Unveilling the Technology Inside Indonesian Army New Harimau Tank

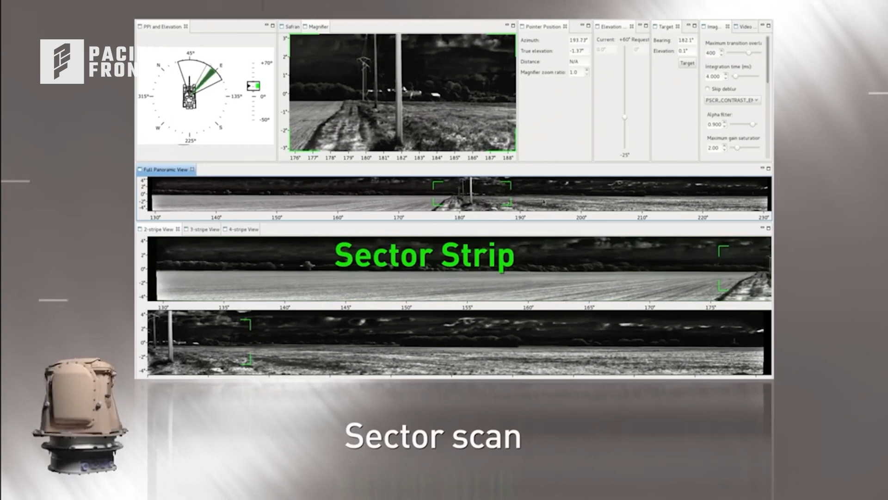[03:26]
Dengan memiliki dua dari ini, gunner bisa menganggap target tersebut, sambil komandar menanggap area untuk menemukan yang baru.
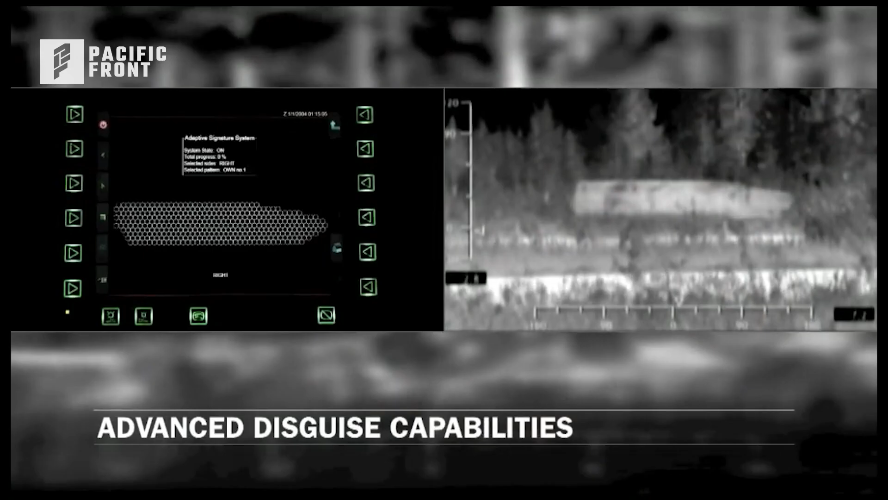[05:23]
dengan teknologi aktif Kamo atau Kamo Nets.